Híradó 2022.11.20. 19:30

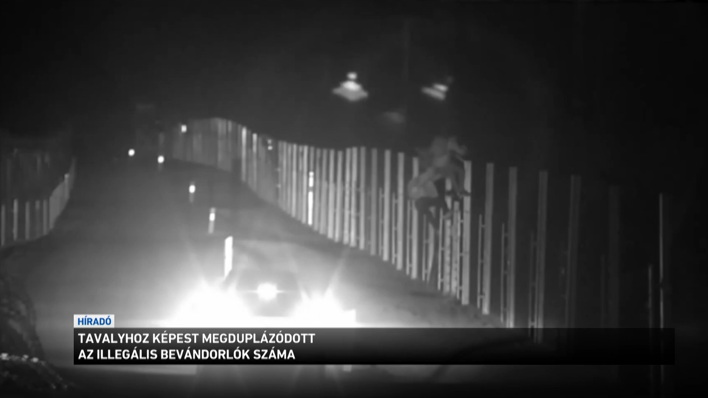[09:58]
Fiatal férfiak csoportosan érkeznek a határhoz, bűnözők kíséretében.
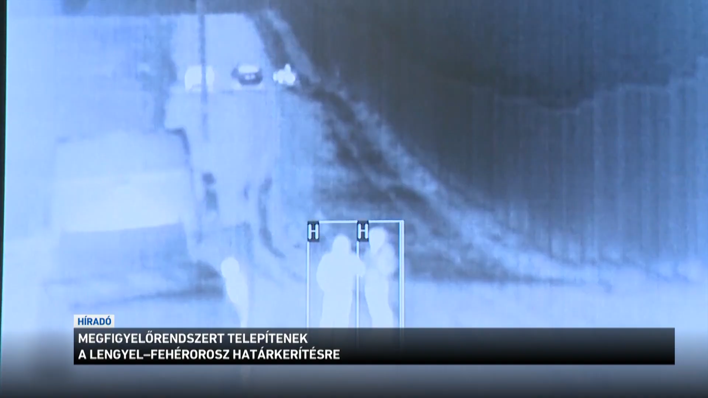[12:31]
A határnak ezt a mindössze 21 km hosszú szakaszát 241 normál és további 67 hőkamera figyeli a nap 24 órájában.